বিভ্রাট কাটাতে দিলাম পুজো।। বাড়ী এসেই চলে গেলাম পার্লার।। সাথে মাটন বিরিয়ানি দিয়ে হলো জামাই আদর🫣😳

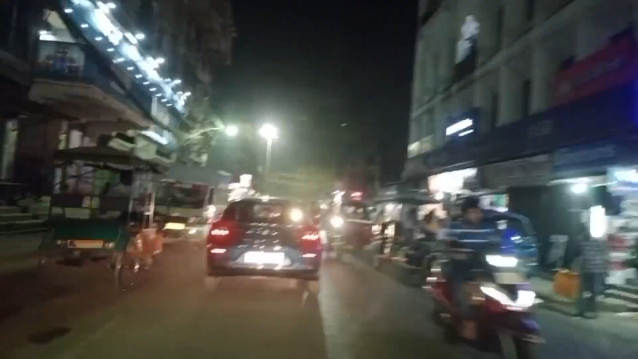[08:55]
রাস্তায় কিন্তু বেশ কয়েকবার আমরা একটু জ্যাম পেয়েছি, এবার আস্তে আস্তে আমরা দক্ষিণেশ্বরে চলে যাচ্ছি।